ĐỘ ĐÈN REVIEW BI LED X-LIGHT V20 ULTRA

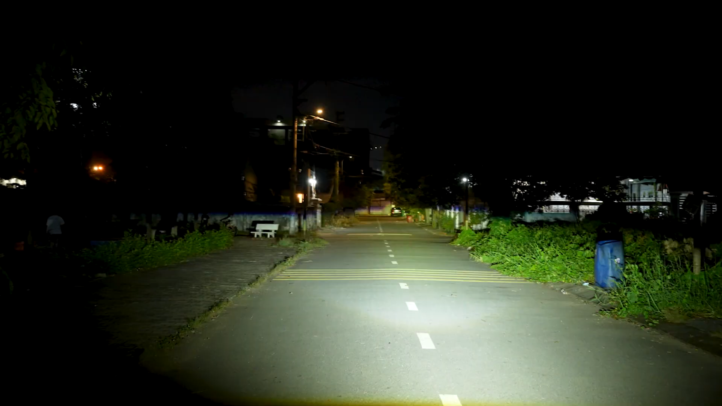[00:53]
ra một cái ánh sáng trải đều và mịn màng Với khoảng cách chỗ em đang đứng đây và nơi bức tường ở đằng kia khoảng cách là hơn 140m Trải qua 2-3 lớp đèn đường Nhưng mà mọi người nhìn kỹ đi Ở phía cuối bức tường kia đường cắt vẫn hiện lên rất là rõ và sắc nét Điều này minh chứng là gì Với 2 quả bi V20 Ultra đến từ thương hiệu S-Line Đã cho ra một cánh sáng code rất là mạnh,
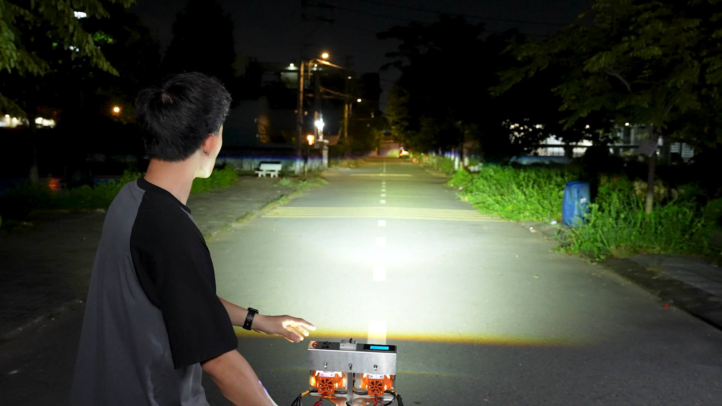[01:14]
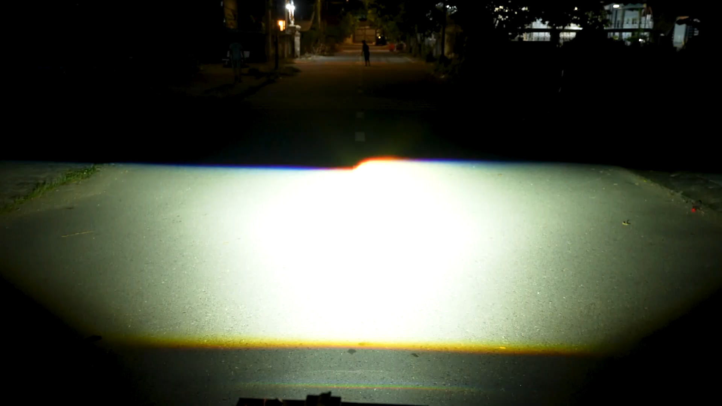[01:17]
rất là xa Ở công suất code cho ra là 60W Và cái đường
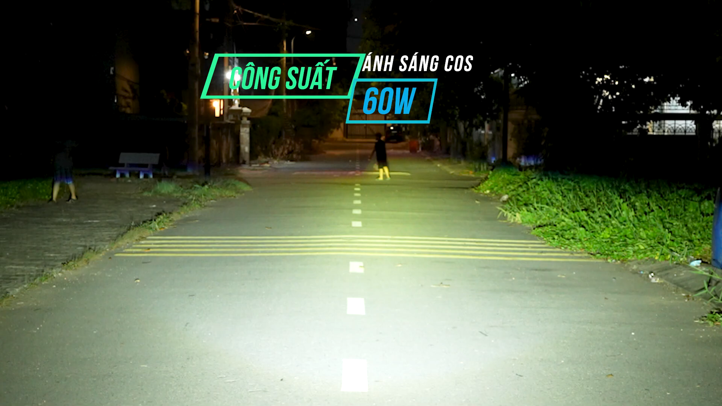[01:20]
cắt của quả bi này hiện lên rất là sắc nét Ánh lên
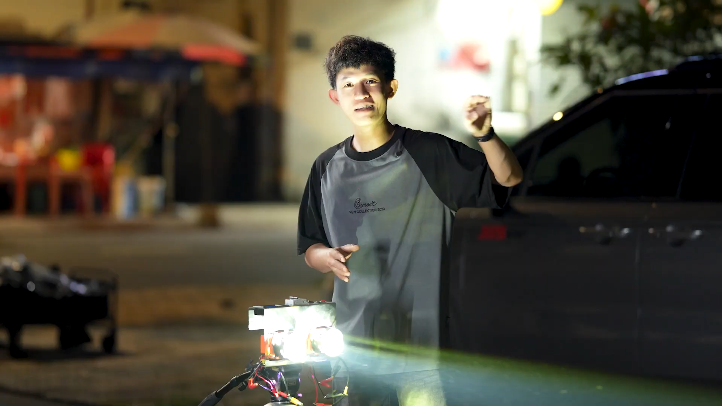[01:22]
một cái màu xanh rất là rõ ràng Hơn nữa đây là một cái quả bi mà có một cái bụng sáng rất là vuông Với một cái ánh sáng trải đều ra 2 bên như thế
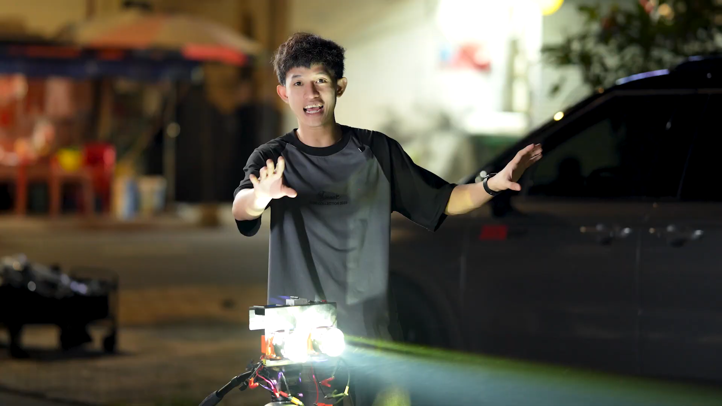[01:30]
này Thì khi mà các bác tài lái xe ở những khu vực đường đều quanh co Giúp cho chúng ta đánh lái cực kỳ là dễ dàng Và việc tiếp theo mời mọi người cùng chiêm ngưỡng qua ánh sáng pha Một cái ánh sáng pha khi mà bật lên
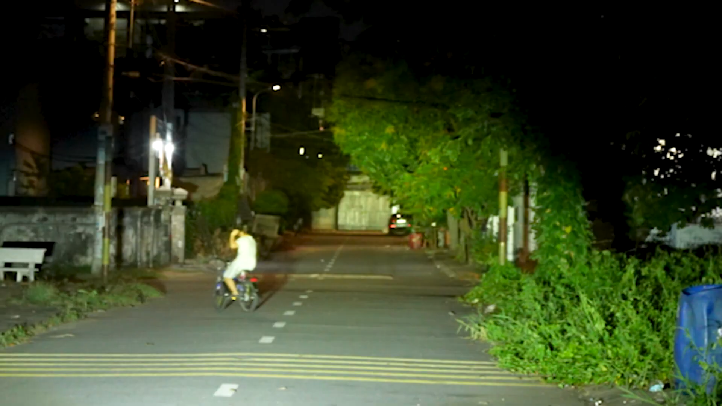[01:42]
Thì công suất là 70W Thì ngay từ ánh sáng pha Thì khi mà pha lên một cái ánh sáng pha cao
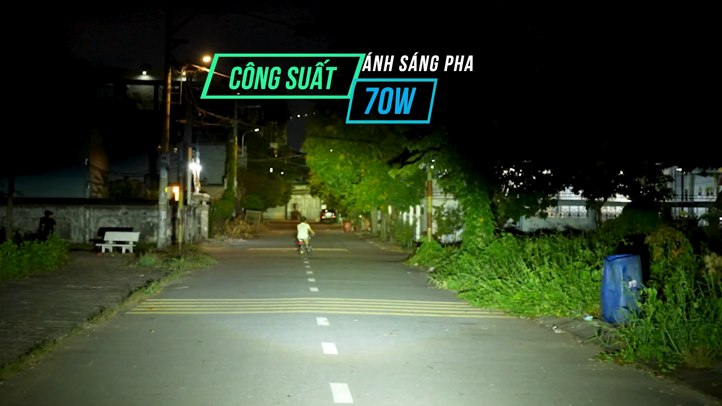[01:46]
Đẩy tầm chiếc xa lên rất là nhiều Mặc dù cái khoảng cách em đang đứng đây Là một cái bức tường cách đó khoảng 140m thôi Nhưng khi mà ánh sáng pha này Đây là một cái điểm đến nhất định Khi mà đem ra những cái
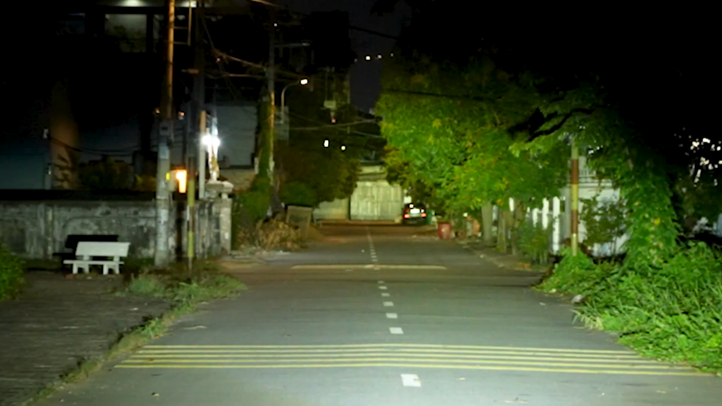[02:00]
đoạn đường dài vô tận Thì cái ánh sáng pha này nó sẽ phóng cái tầm chiếc xa lên Từ 600m đến 800m Chưa dừng lại ở đó Quả bi này lại còn được tích hợp tăm vàng Thì khi mà một quả bi có được cái tăm vàng như thế này Trong những điều kiện thời tiết trời mưa,
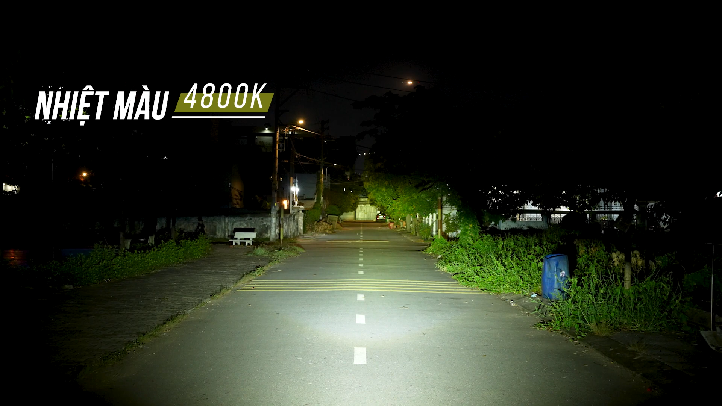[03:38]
một cái nhiệt màu ngà vàng Nhưng đổi lại cái độ hoàng màu nó lên đến là 90% Thì khi mà em chiếu lên những cái khu vực như là bóng cây nè Đó,